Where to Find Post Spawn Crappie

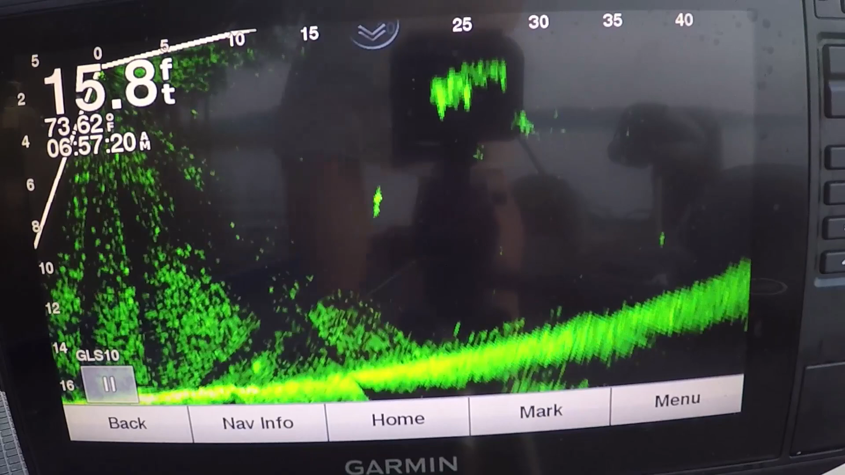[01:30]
On screen: depth 15.8 ft
I just pulled up here and I just spotted those. Just with any movement transducer to look at the tree. I don't see anything anywhere else in the tree. And I got the other depth finder, the camera going, so I'm gonna show you that. Okay, I'm gonna show you that. What I'm seeing. Okay, that right there looks like crappie. See that dark spot? Ain't many there though.
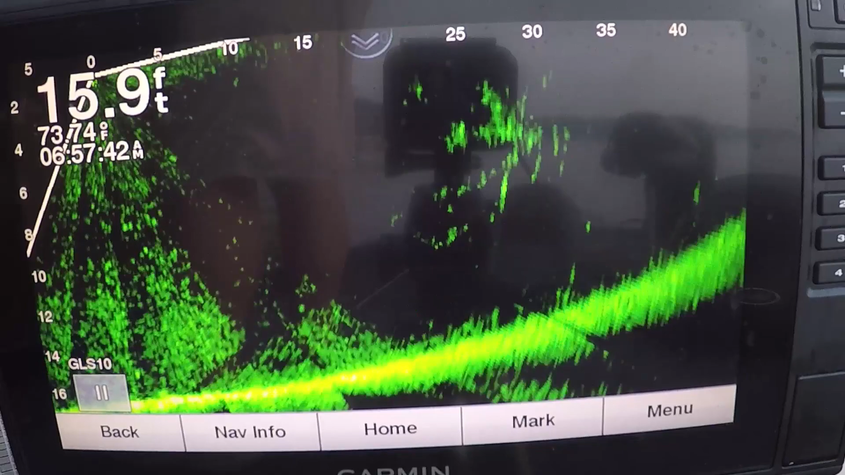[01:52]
On screen: depth 15.9 ft
But they like lay down trees and they'll use them after the spawn for a little bit. Okay. Now getting one to hit us might be a different story.
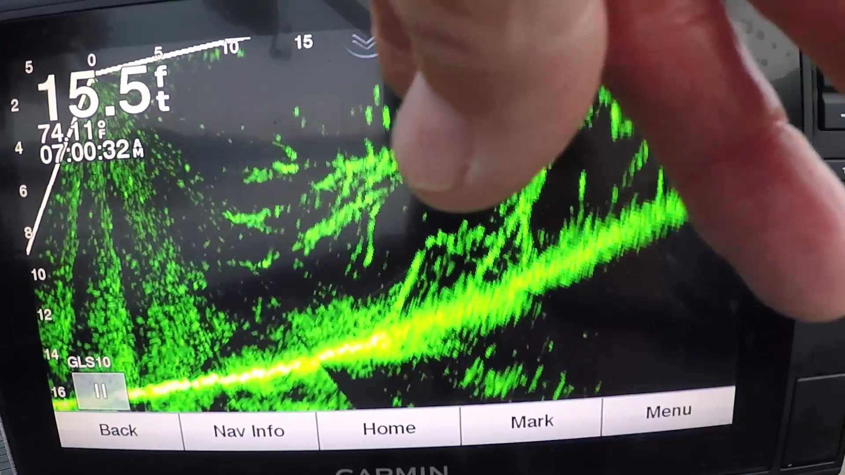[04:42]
On screen: depth 15.5 ft
I see a couple small fish moving through that tree on the other camera on the depth finder. Y'all can see that too. We'll try to run both of them for you for a minute. See these fish moving around there? They're probably a lot smaller. Right, see one come up there? See that fish? Do you see this fish come up there and smack at my bait? All right. This is where somebody asked me in a comment the other day, said this was game fish.
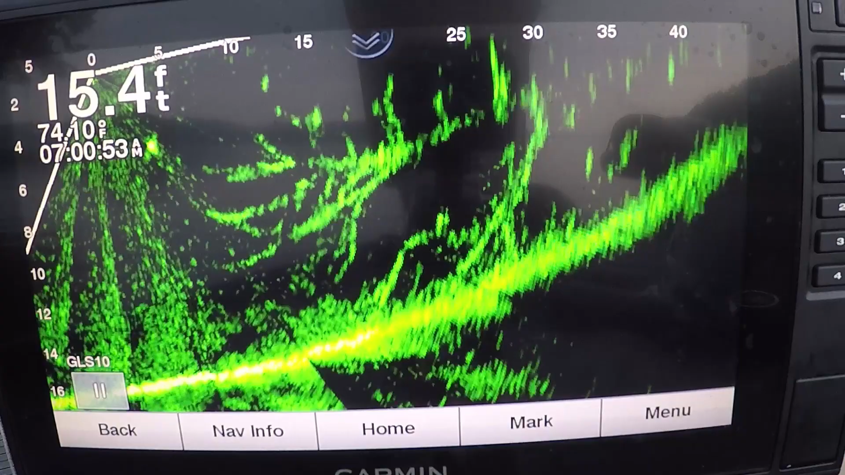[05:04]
On screen: depth 15.4 ft
It is kind of like a game fish because you can see the fish, Sometimes you can see your bait if you adjust the depth finder right. There's my bait. I just seen my bait. There's one. You see that fish come and hit my bait right there?
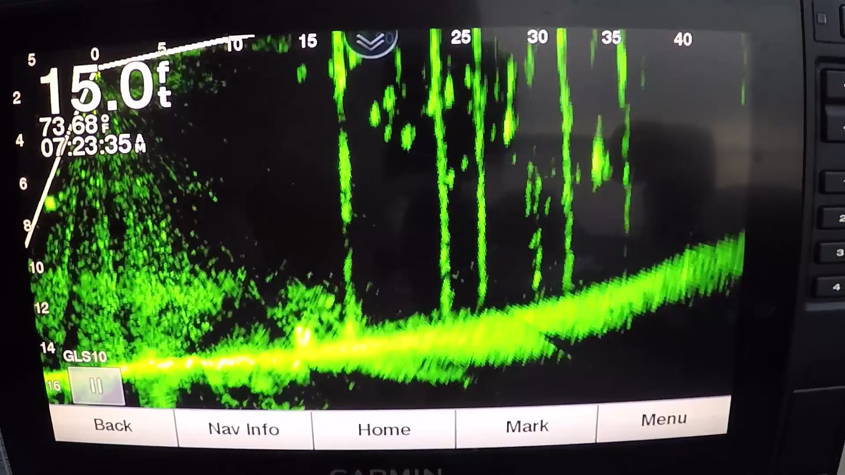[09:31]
On screen: depth 15.0 ft
There you are. You can see them there now. See here? There's a crappie. There's some outside the dock. That's what I was talking about. You can see those are crappie. I don't know what that is. I think it's maybe a cedar tree on the backside of the dock they got there.
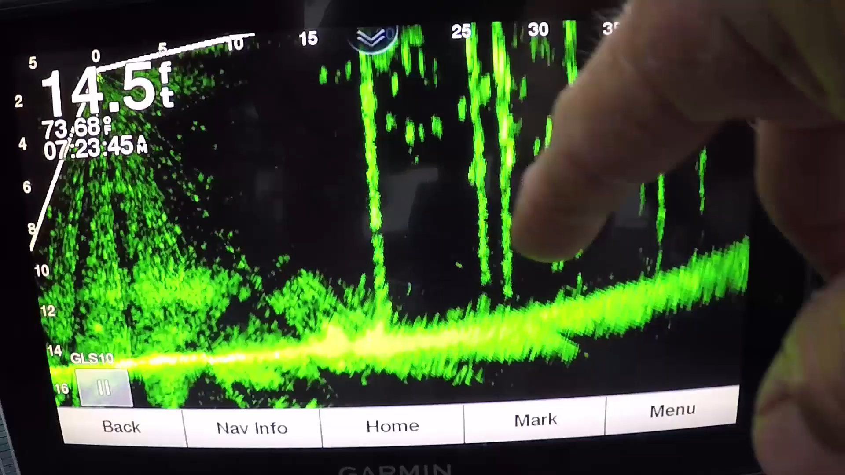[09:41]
On screen: depth 14.5 ft
But those couple fit, those spots right there are crappie.
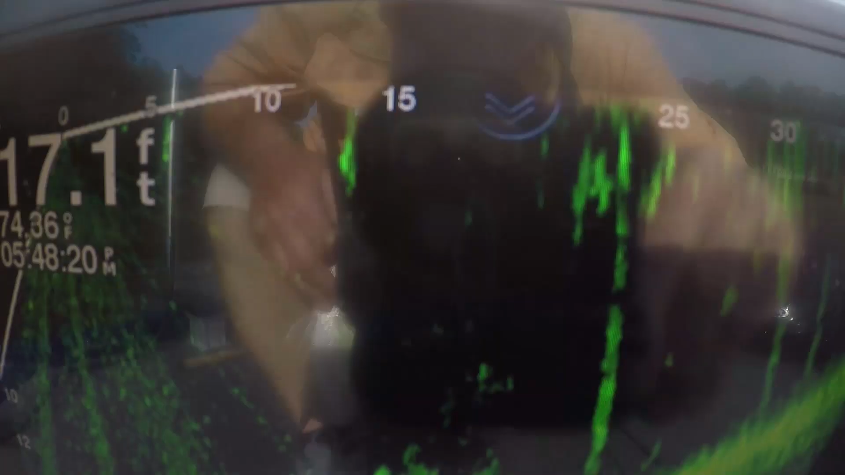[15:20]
All right, see that brush pile right there, guys?
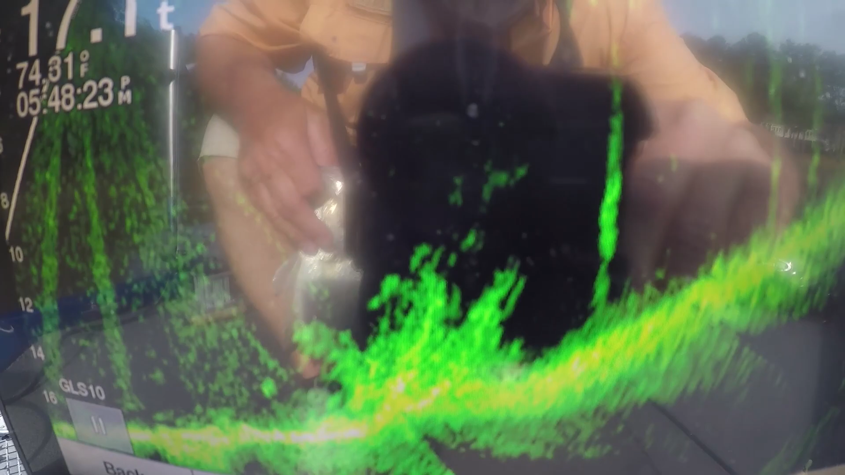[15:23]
That's a brush pile. Okay.
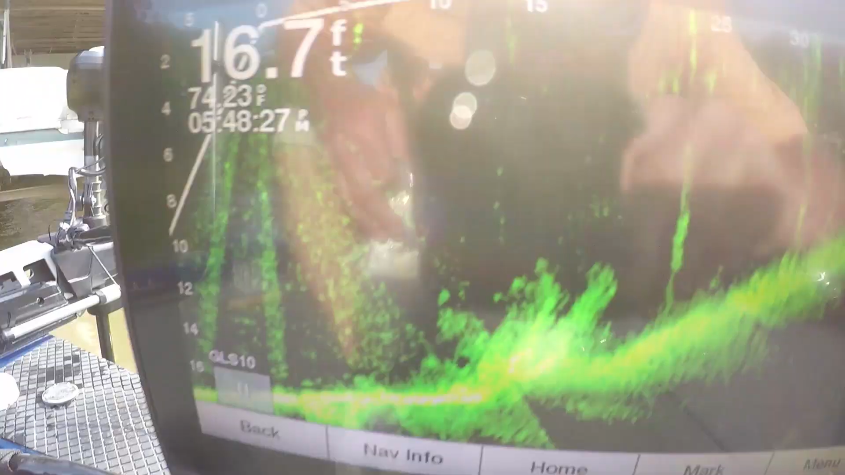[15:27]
On screen: depth 16.7 ft
That's why I don't have my other camera up right now, guys. A lot of traffic. Saturday evening. Look at that crappie. That's a nice crappie.
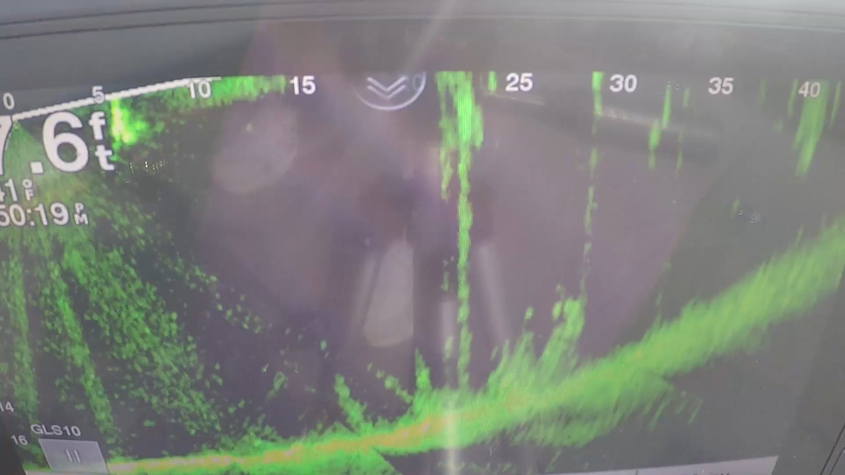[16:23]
All right, guys, I want to give you a better shot of that dock brush pile. Now, you can see it right there. Okay. Like I said, I got to watch the traffic.
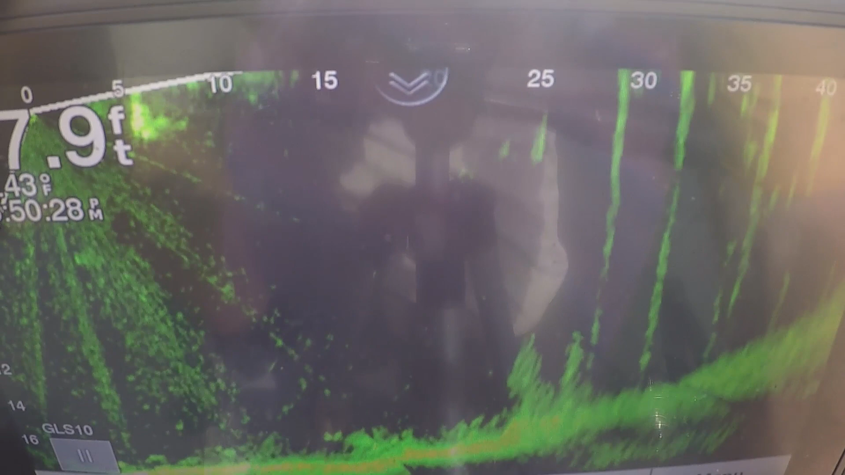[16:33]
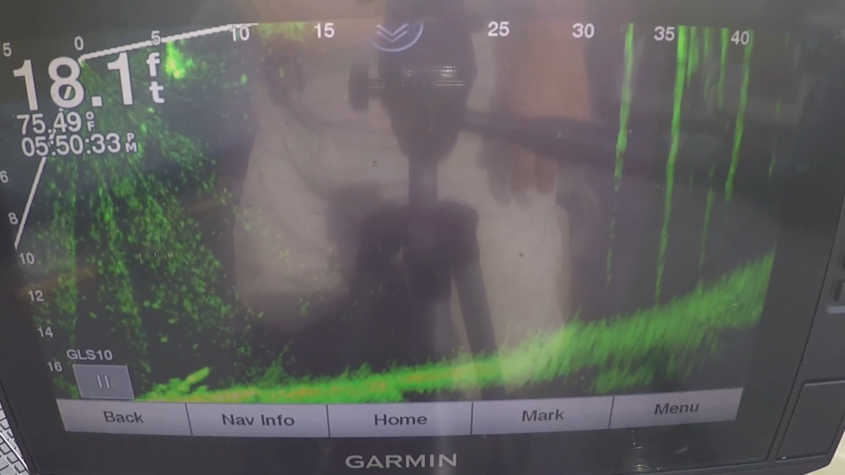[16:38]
On screen: depth 18.1 ft, water 75.49°F
Right now, I'm at a different angle now. It's more of a third than that. There you go. See the brush?
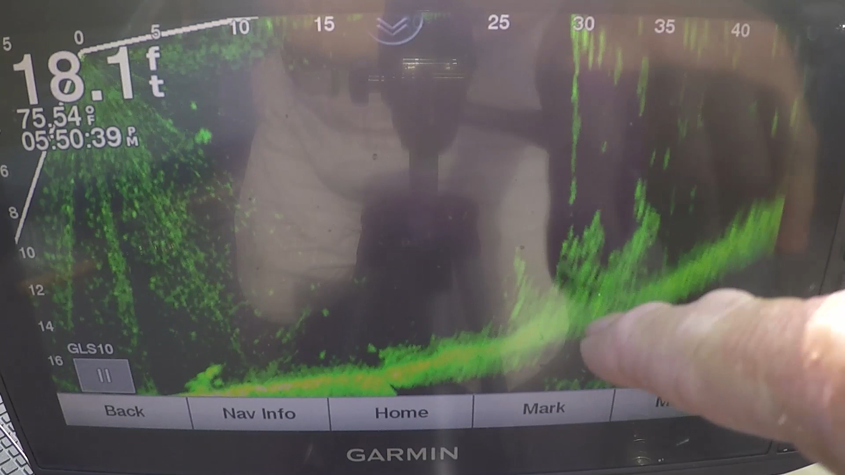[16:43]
On screen: depth 18.1 ft, water 75.54°F
And it's right in front of the dock, right in the boat slip.